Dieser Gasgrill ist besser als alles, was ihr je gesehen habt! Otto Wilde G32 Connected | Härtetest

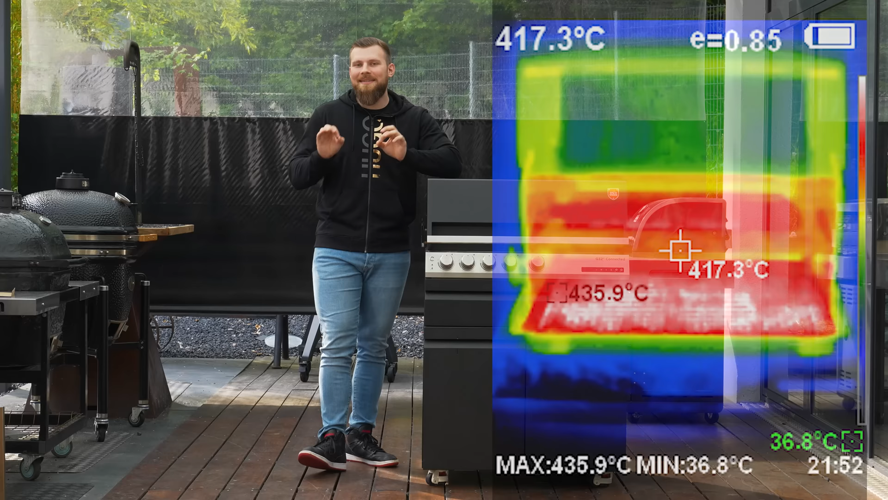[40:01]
On screen: spot 417.3°C, max 435.9°C, min 36.8°C
die am gleichmäßigsten sind von allen Grills, die wir testen. Nicht zuletzt auch wieder den Flammschutzblechen geschuldet.